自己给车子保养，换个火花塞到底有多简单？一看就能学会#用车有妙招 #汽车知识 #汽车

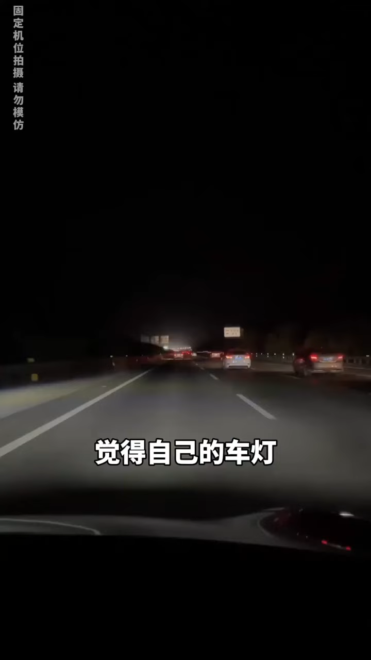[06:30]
觉得自己的车灯照出去不够亮特别暗看不清楚其实咱们只要在大灯的后面找到这个灯盘插座